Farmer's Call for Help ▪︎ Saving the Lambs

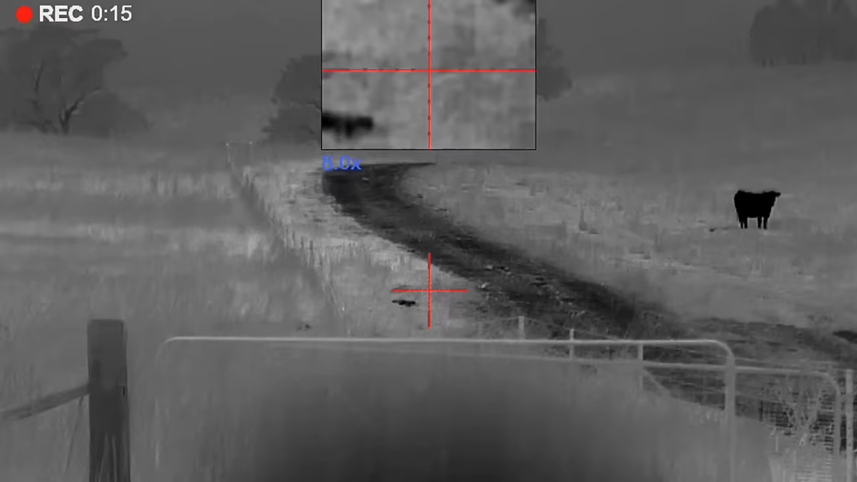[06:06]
There's another fox walking down the track. It's going to walk right past that last one. He'll probably stop when he smells it.
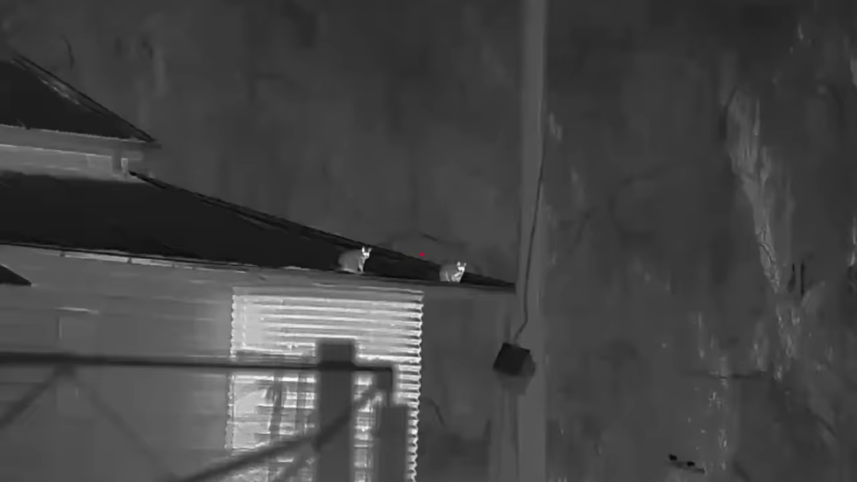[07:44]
Looks like I'm going to have an audience. A couple of possums sitting up on the roof.
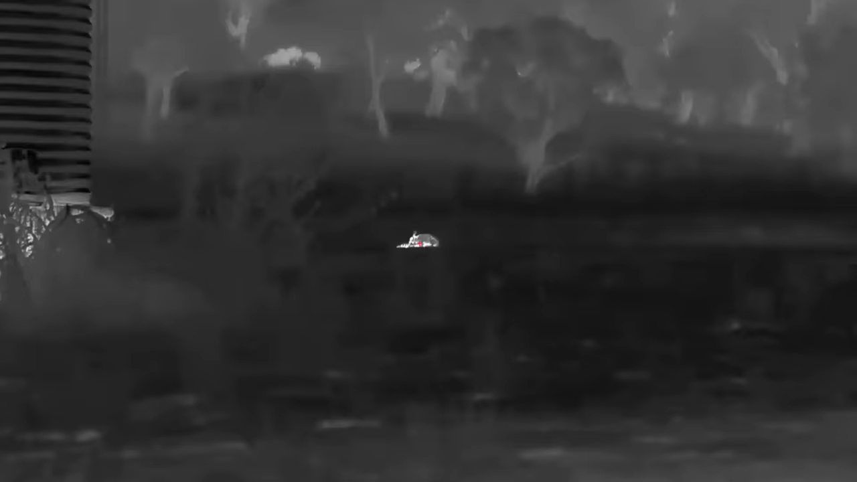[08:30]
I just shot that rabbit on the ground.
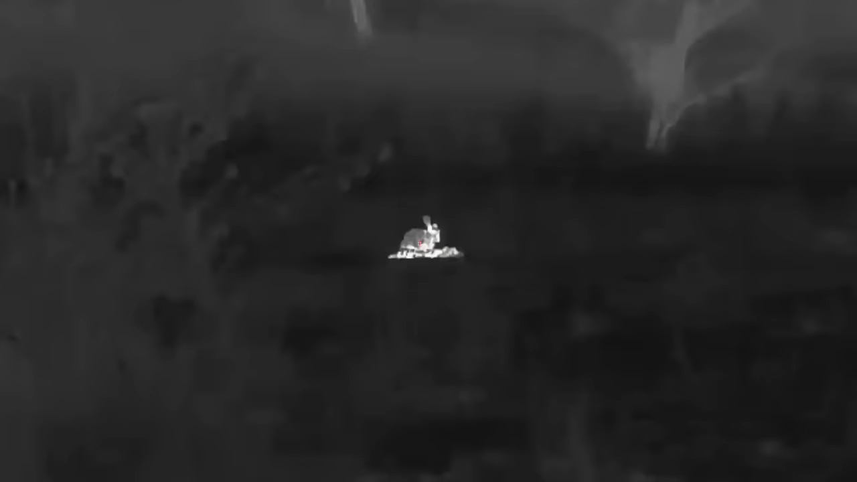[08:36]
This other one came hopping over and he's rooting the dead one.